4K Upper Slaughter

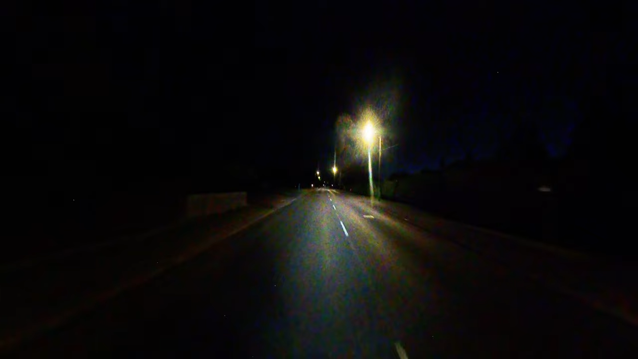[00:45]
today, we set off on an early morning journey, or rather, in the middle of the night.